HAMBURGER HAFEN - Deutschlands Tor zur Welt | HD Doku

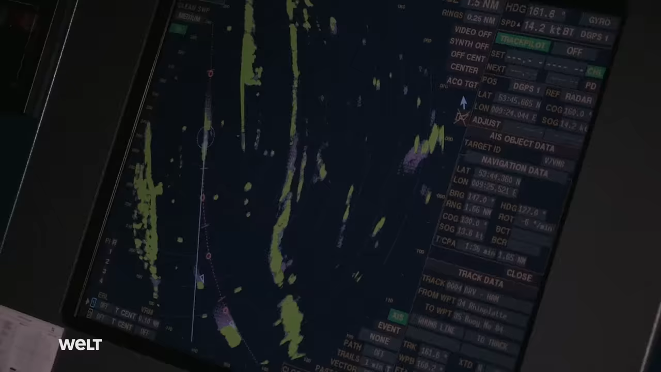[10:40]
Das, was man hier sieht, ist alles sehr, sehr flach. Auch zwischen der Betonung ist nicht alles mit so einem Tiefgang befahrbar.
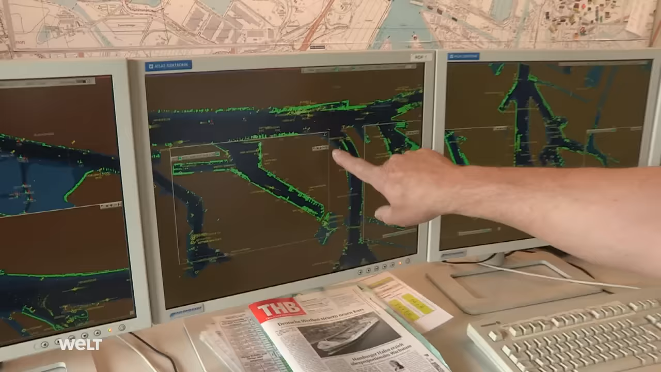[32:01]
Der Aufkommer, der Barbaros Kieran, der ist jetzt hier an dem Bogen von dem Köhlrund, wird also hier jetzt weiterfahren und hier in die Räte reinlaufen.
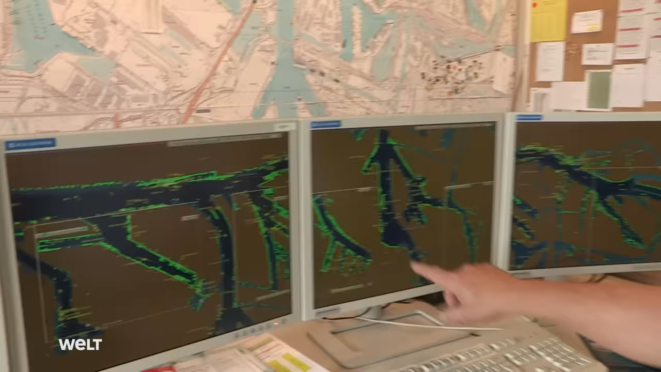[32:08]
Und gleichzeitig kann man jetzt sehen, die Frankfurt Express hat mittlerweile jetzt den Liegeplatz verlassen,
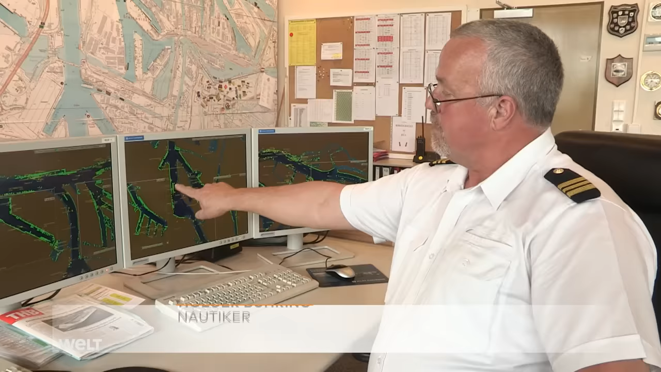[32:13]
liegt hier auslaufgerecht und wartet jetzt eigentlich darauf, dass dieses Schiff hier an der Köhlbombe ungefähr angekommen ist. Und dann wird er seine Fahrt fortsetzen.
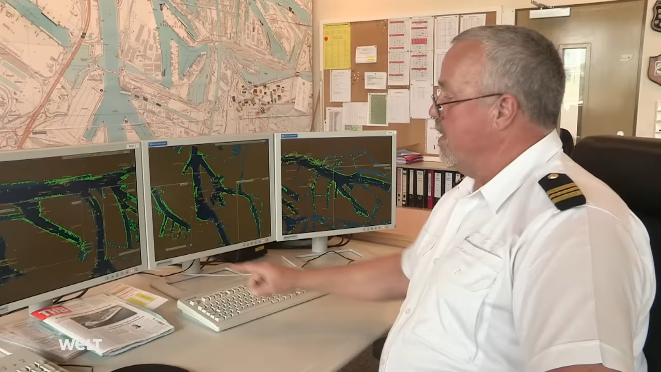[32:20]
Und dass sie sich letztendlich hier auf diesem geraden Stück begegnen, denn da ist es breit genug.